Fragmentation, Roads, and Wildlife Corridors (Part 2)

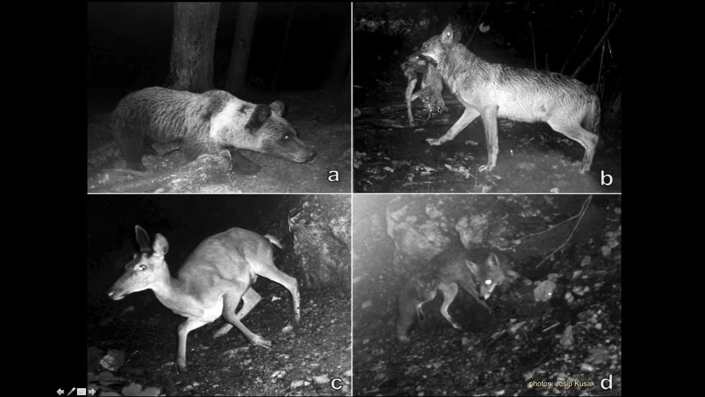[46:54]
He ate something tasty. Right, so that's awesome, right? So these guys are doing the ecological things they do normally, but they're doing it on this area. So the one downside